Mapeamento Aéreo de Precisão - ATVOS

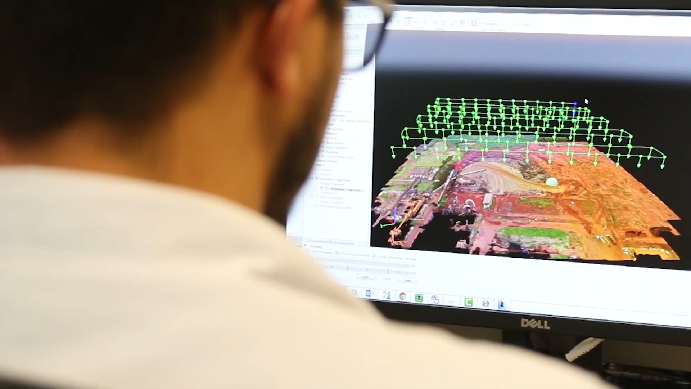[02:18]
Com o uso do VANT, fazemos o cálculo volume de pilha de bagaço e, com a projeção 3D,